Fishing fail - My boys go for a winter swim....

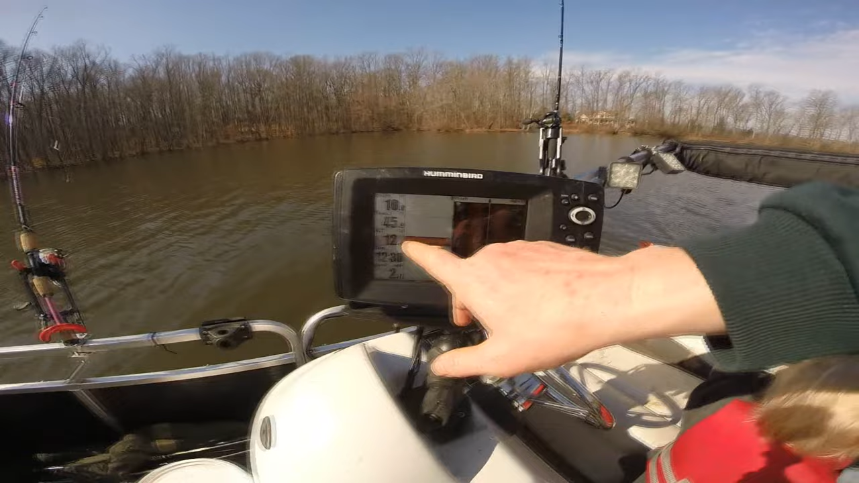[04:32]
So, you can see here that it's about 45 degrees and the air temperature is in the low 60. So, yeah, shallow water might be good. Yeah, there's some, man, some funky stuff right there. Might go check that out. But I've got to find the brush piles before I can fish them. Look at that. Look at that. Oh, look at that. That is a big pile of fish right there. Okay, I just marked that on my GPS. We're going to hit that. Now, if I was smart, I'd have a marker buoy and I'd throw it on top of that pile of fish.
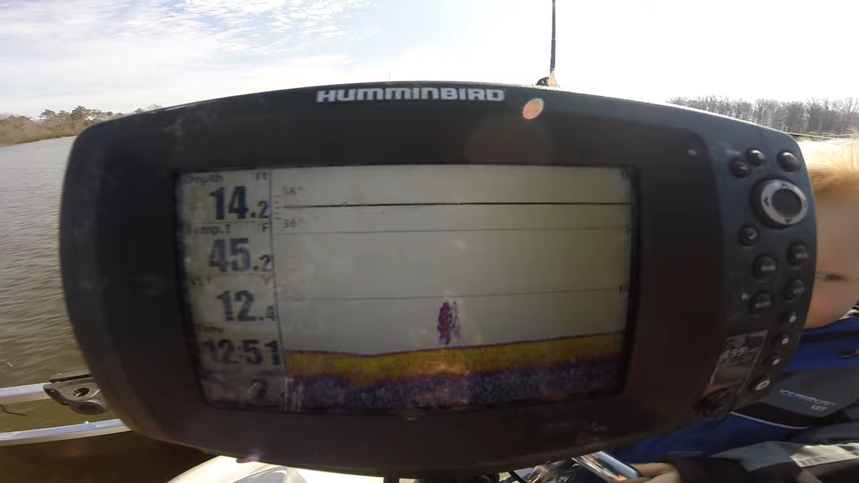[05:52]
On screen: depth 14.2 ft, water 45.2°F
Those are probably fish only a couple inches long. There he is right there. You can see right there some fish.
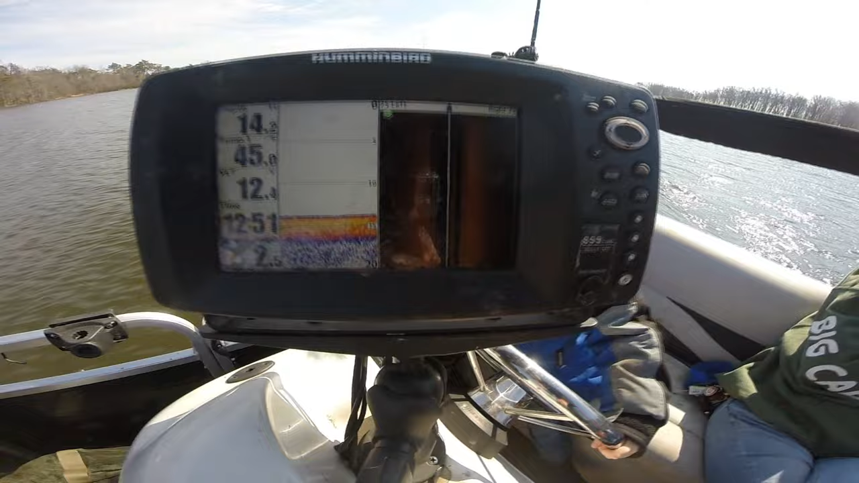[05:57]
So, here you can see the kind of the neck between the two legs. And these choke points are usually pretty good spots. Going off the tip of a point is usually good.
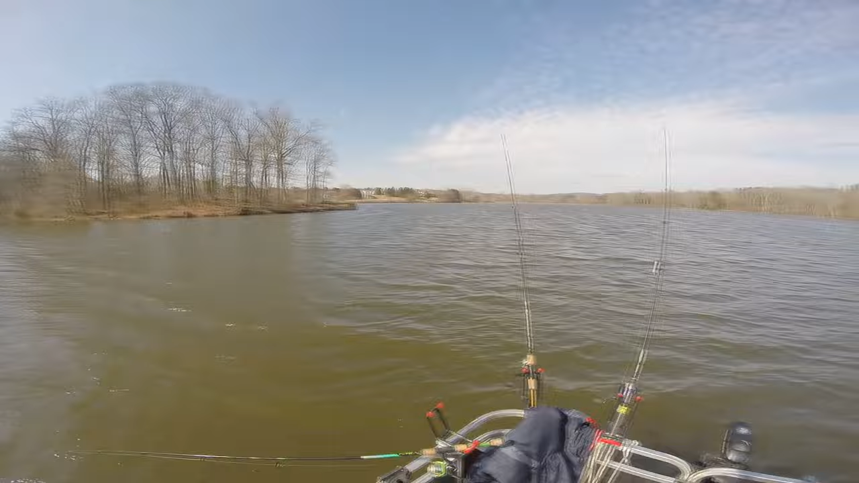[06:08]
But, there's some guys fishing there, so I don't want to bug him. Oh, there's something down there. That's interesting. Oh, that's a good signal right there.
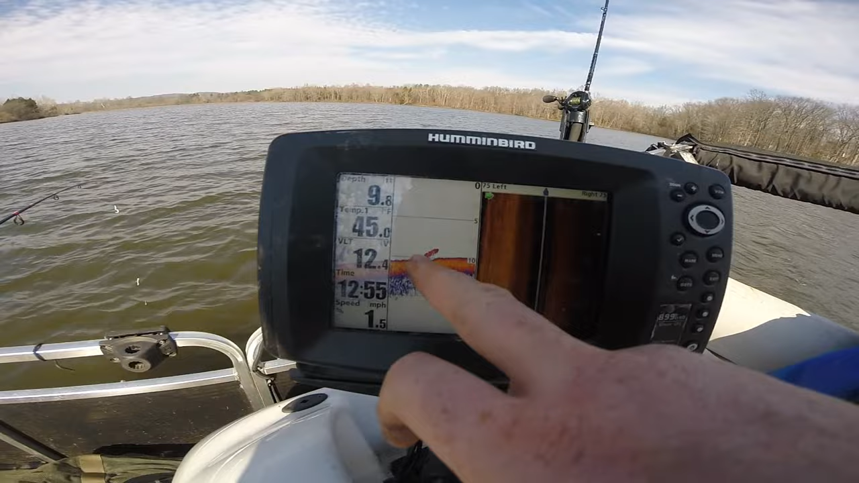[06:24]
On screen: speed 1.5 mph
That's what we want to see. Oh, that's probably catfish or something. Okay, where it's light up here, that's uphill. Where it's dark, it's downhill. So, we're right on the edge of a slope. Okay, so I've got a lot of signals right up along this edge.